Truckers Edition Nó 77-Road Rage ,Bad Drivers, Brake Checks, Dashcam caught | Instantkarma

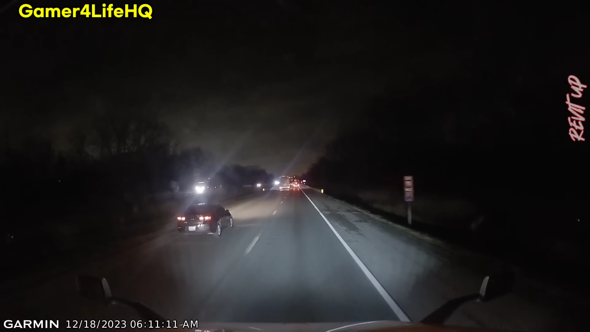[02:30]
In this clip, we're going to see a semi get over in the passing lane, which is going to reveal a white pickup truck slamming on their brakes. This is going to cause the driver recording the video to make an immediate decision to get over onto the shoulder. This is going to be to prevent a rear-end accident. Keep in mind, this is happening in the middle of an interstate, which speeds are around 70 to 75 miles per hour. The driver, who is causing all of this, is eventually going to make the decision to get over onto the shoulder.